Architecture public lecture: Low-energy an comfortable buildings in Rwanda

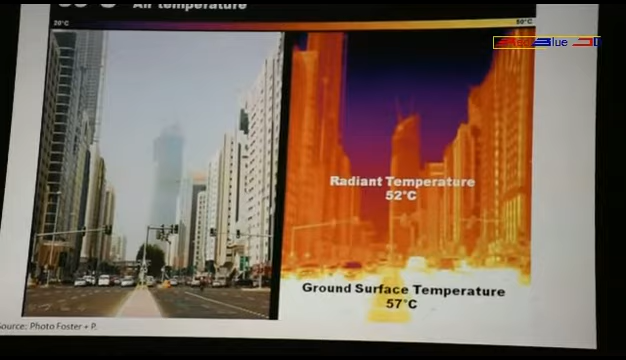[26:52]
But as you see here, it's a picture in Dubai.
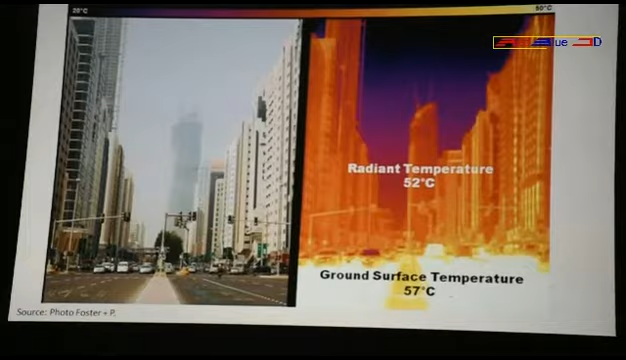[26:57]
They have problems which we call the heat island effect.
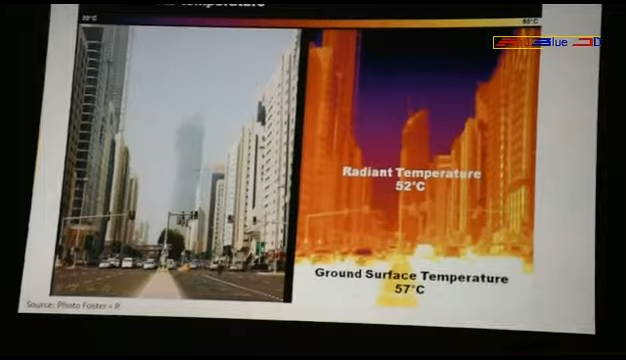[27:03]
They have overheating in the open areas.
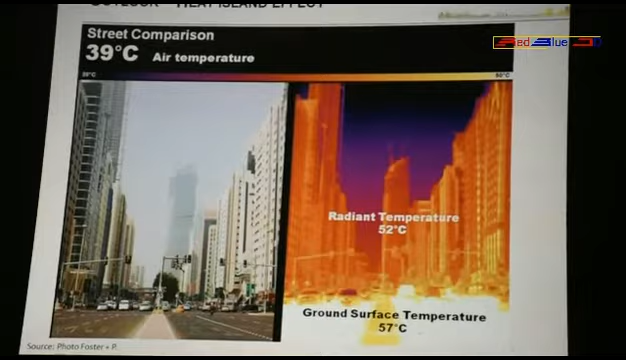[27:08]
And they get radiant temperature of the housings of 52 degrees. And the ground surface temperature is 57 degrees. And that's too much overheating.
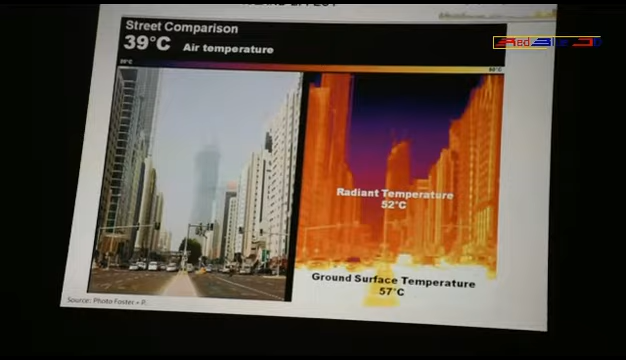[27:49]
They have like 35 to 40 degrees in the air.
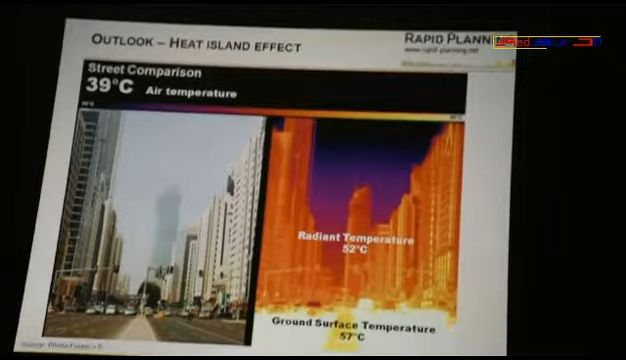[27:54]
Here we see it's 39 degrees in the air.
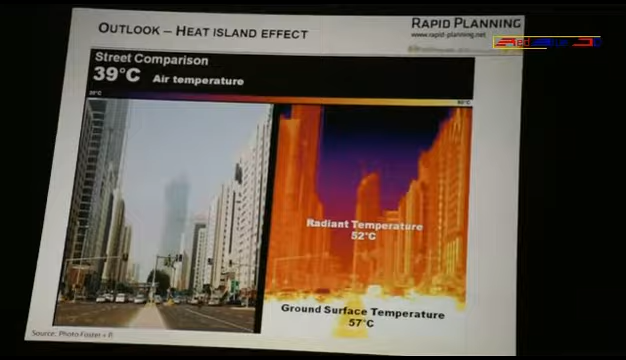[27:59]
But it also can be a problem that you go through the street and it's too hot.